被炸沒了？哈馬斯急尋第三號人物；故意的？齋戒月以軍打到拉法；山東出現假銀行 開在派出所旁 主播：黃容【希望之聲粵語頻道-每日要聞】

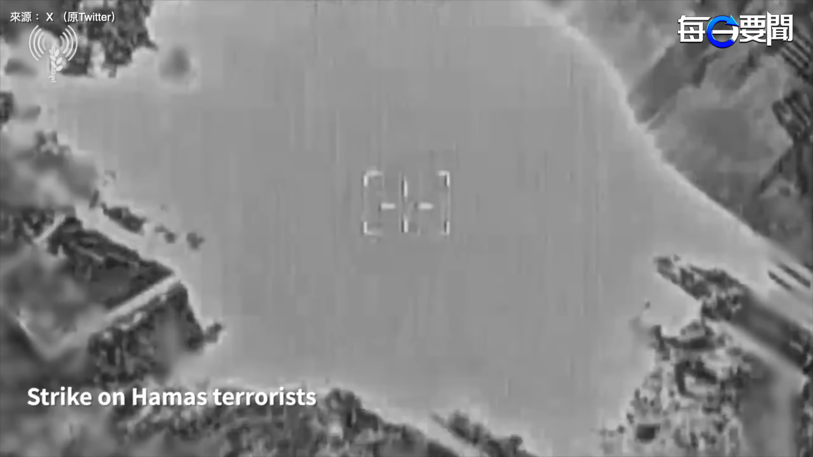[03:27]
在加沙北部行動的以色列海軍部隊指揮一架直升機襲擊了該地區
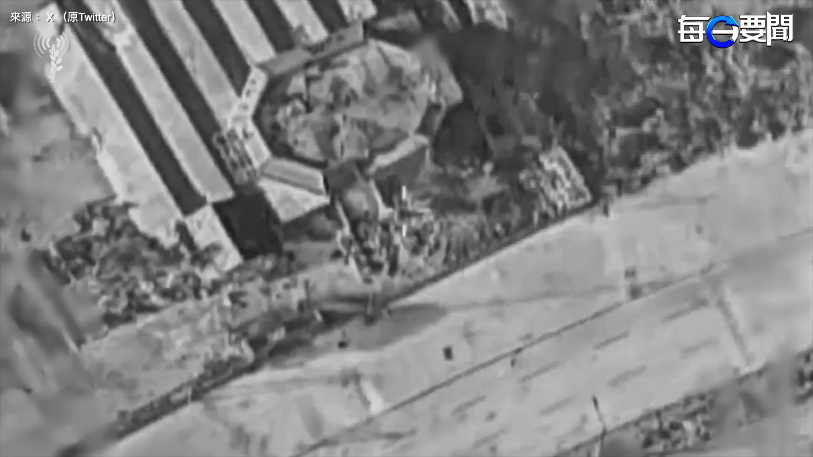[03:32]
恐怖組織使用的一艘船